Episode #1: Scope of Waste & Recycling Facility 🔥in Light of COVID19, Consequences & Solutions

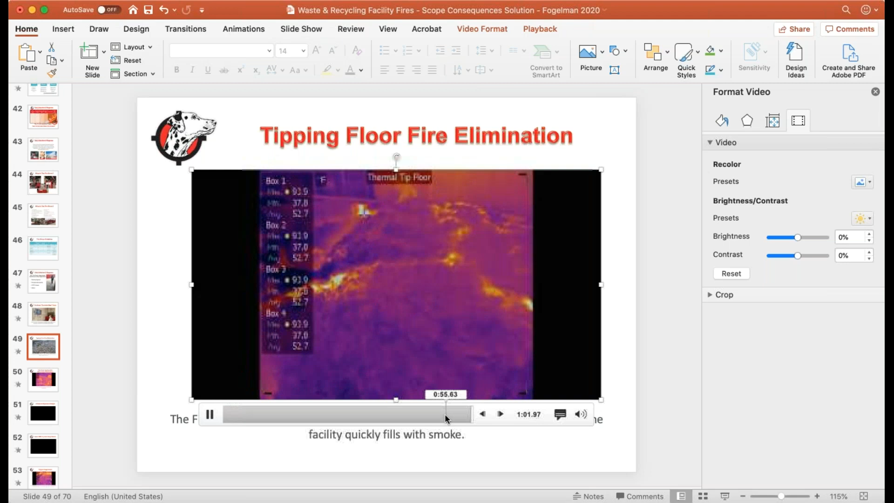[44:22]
So the other thing, what's nice about our system, we've used 3% to 4% of the tank at this point, right? You know, we can shoot for 8 to 12 minutes a full blast, and that's a conservative number. Now, the beauty of our system is it doesn't reset. There's no false alarms. It doesn't reset.
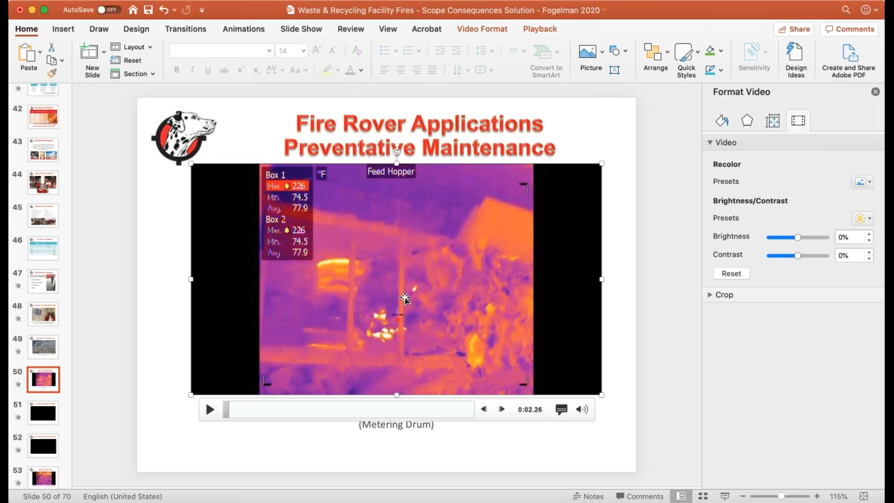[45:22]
On screen: max 226°F, min 74.5°F
And what's happening is you think of a car when it's running without oil. You know, if you could stop it before it runs out of oil, you're okay, but when you – once it runs out of oil, everything melts together. This is very, very, very similar, right? So the idea is that we're watching to make sure that this doesn't happen. Now, here there's a fire, and when there's a fire, we have another thermal camera that is remotely
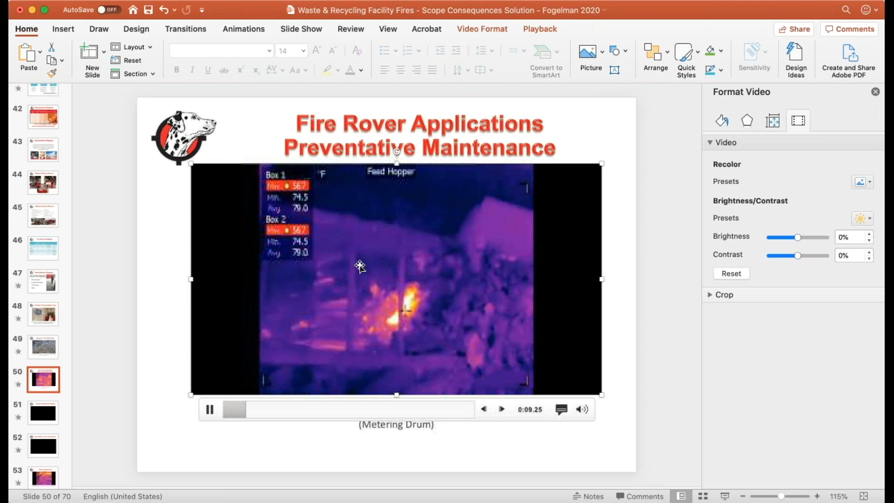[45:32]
or strategically placed at the top of the conveyor system because you want these fires to be contained in one specific area. You know, we've had I don't know how many in the past.
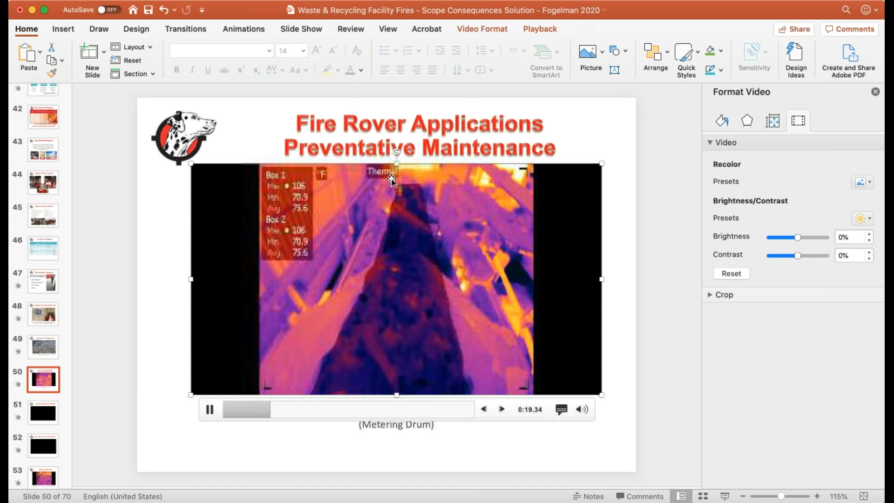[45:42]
So here you're going to see the conveyor. It sees the fire. It shuts down the entire operation, okay? Then we go back, and what you're going to see in this specific situation, this is we're charging our tank with nitrogen, right, remotely operated.
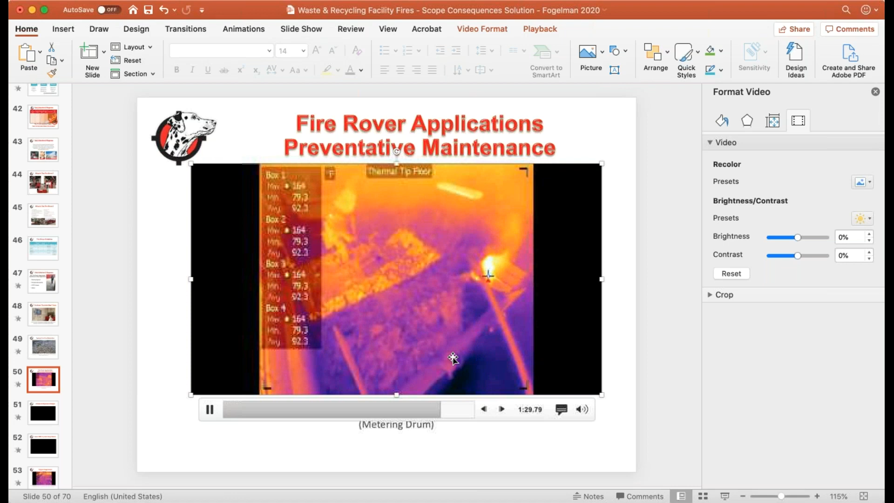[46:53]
Now that it's a major fire, unfortunately, you know, we should have been shooting it two minutes ago in this specific case, but we'll put this fire out within, like, about a minute, and we do have built-in fire watch. So, again, if it started up again, we'd be able to put this out. So let me actually – so is there a rough customer cost for an outside system or is it a customer spec in site-specific? Sam, great question.
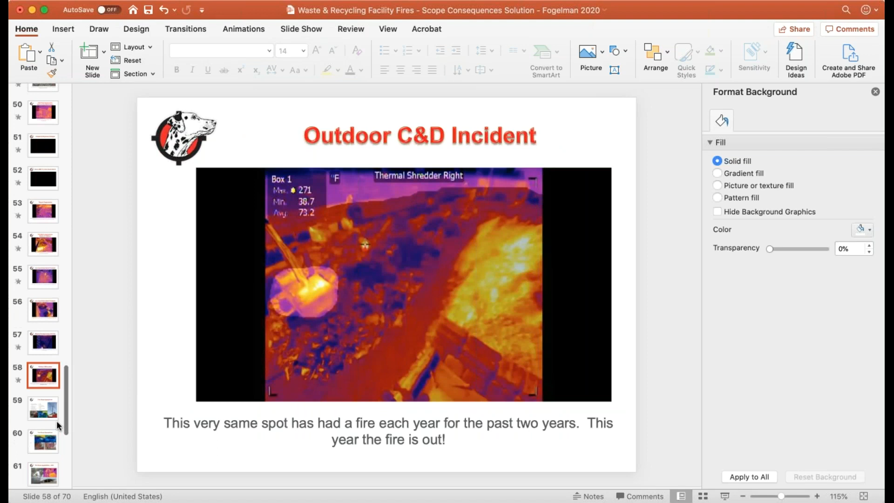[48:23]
We had one, I believe it's in here, where we put it out. The fire department got there. This is a lithium-ion battery explosion.
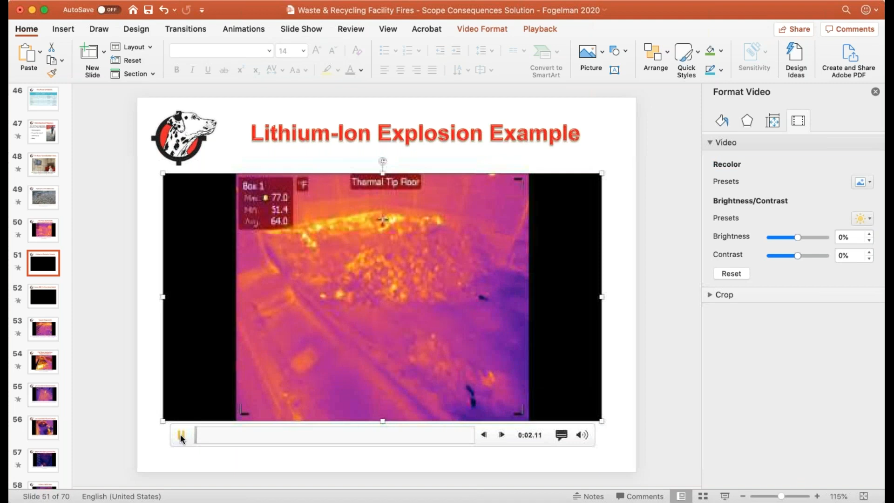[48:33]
So I'm going to get back to your question. Again, you saw that. Little lithium-ion battery.
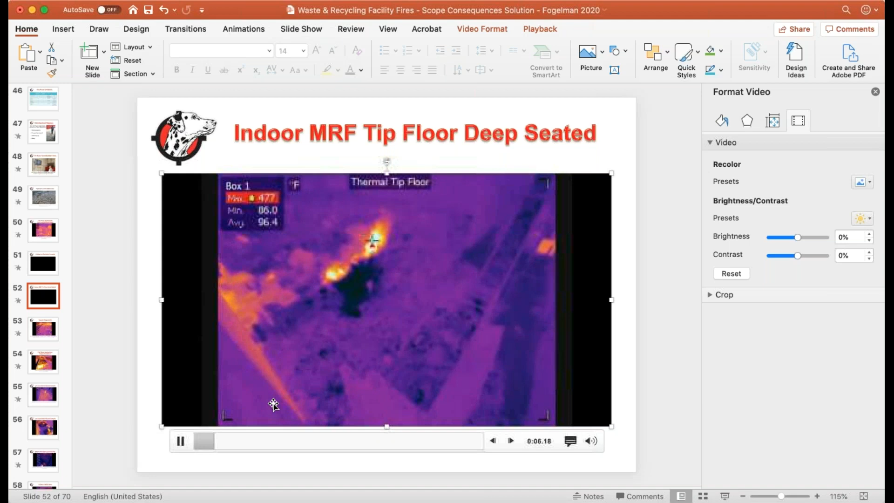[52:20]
So Andy, I think to answer your question as well, this one, we, this was another fire that again, they use an extinguisher.
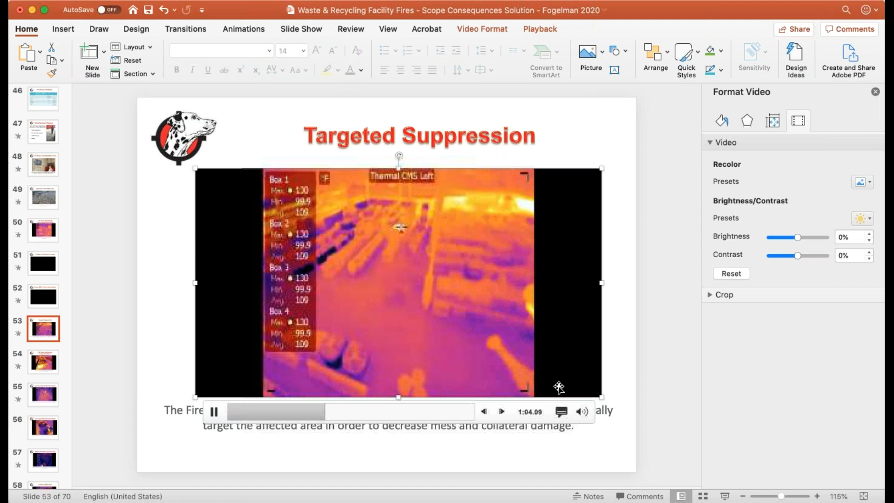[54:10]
So the beauty is watch this with a thermal monitor. You can see really how targeted our spray is. So again, this is human control, right? So even in the middle of smoke, in the middle of the night, I mean, we are controlling this from a, uh, a remote operation where we're obviously safe. So, you know, basically it's a, a smart robot. Um, and you see, I mean, we're hitting the fifth pallet and then we can see that there's no more heat.
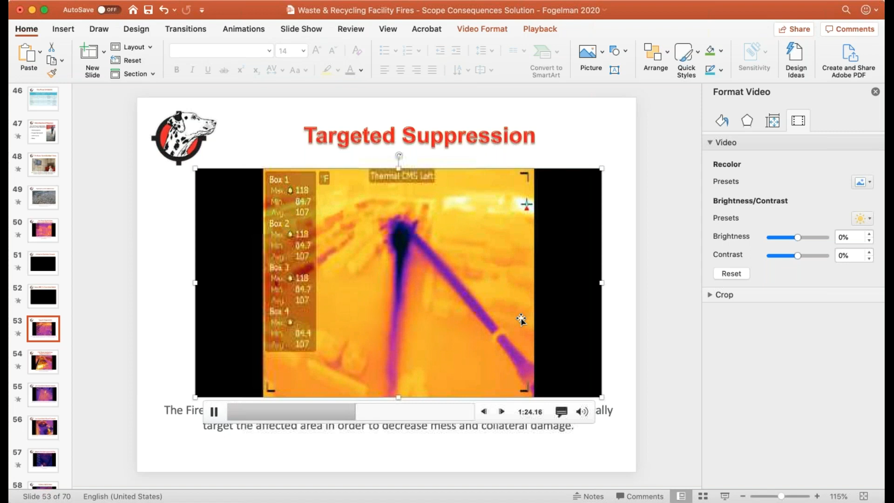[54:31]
Um, you know, heat coming off of it. So we say, okay, now it's safe for you to go take this and you'll see, they'll pull the forklift out.